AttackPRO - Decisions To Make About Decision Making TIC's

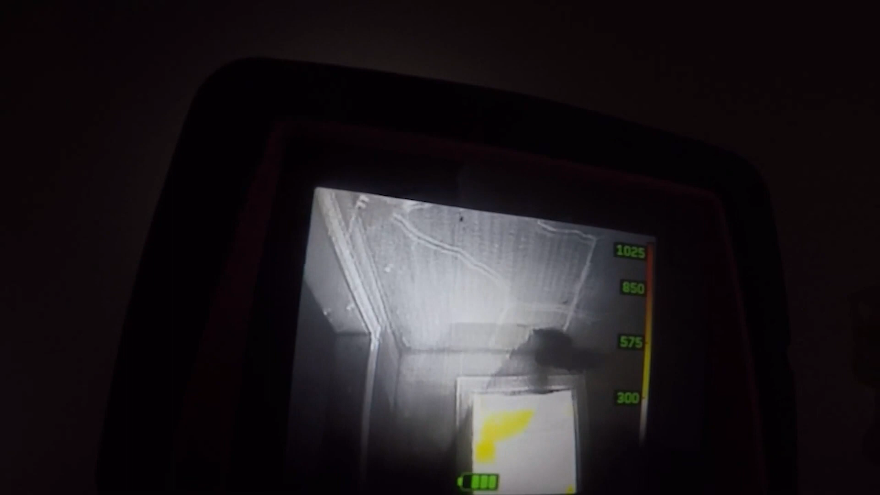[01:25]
Then we move from there. into resolution and color palettes.
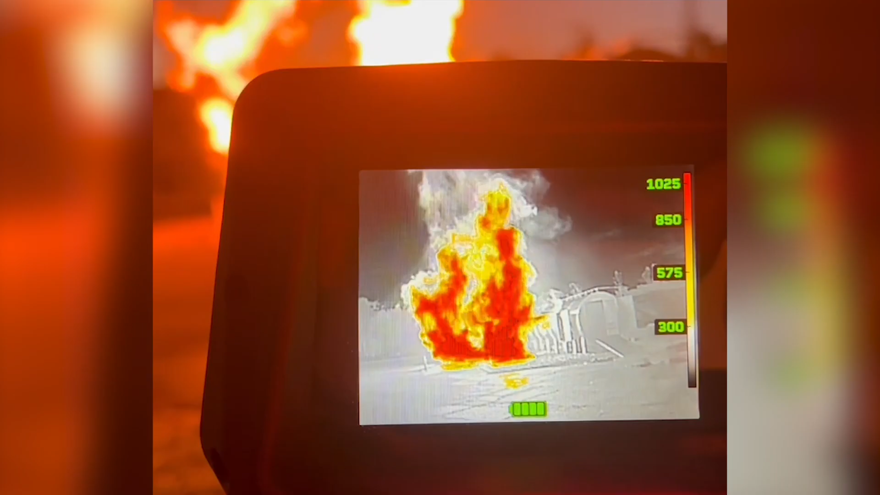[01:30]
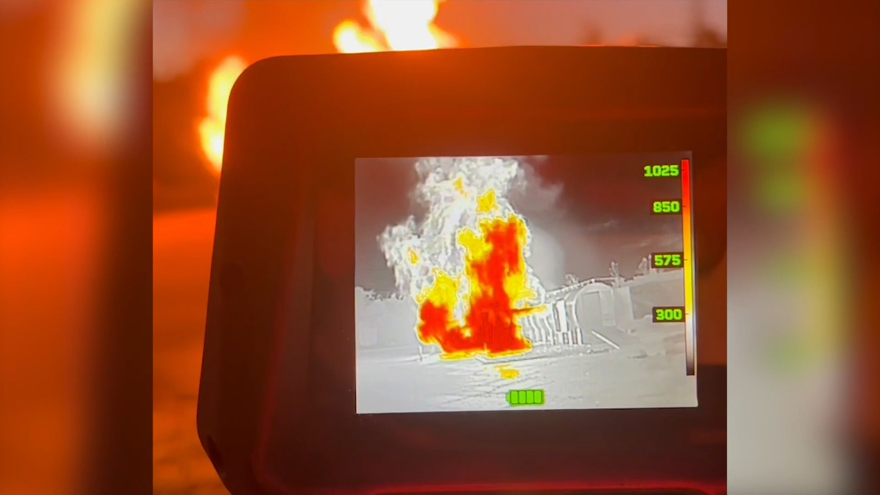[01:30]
How clear is the image, and when do you see color? What are the color temperature correlations?